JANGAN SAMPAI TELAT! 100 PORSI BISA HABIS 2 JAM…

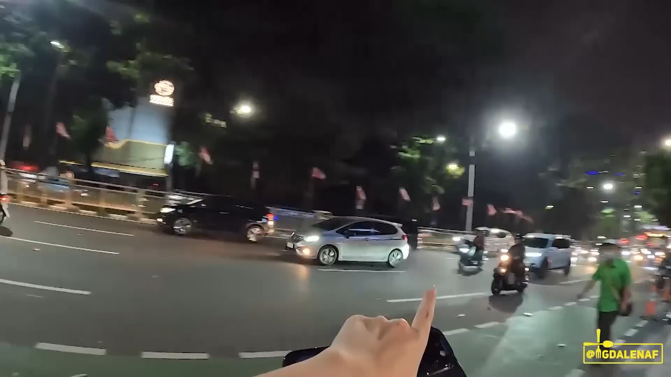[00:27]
Terus kalau kalian turun dari flyover Sudirman, itu ada Natasha, Klinik Center, ini seberangnya langsung ada gang kecil, ini jalan Menteng Pulau 2 ya.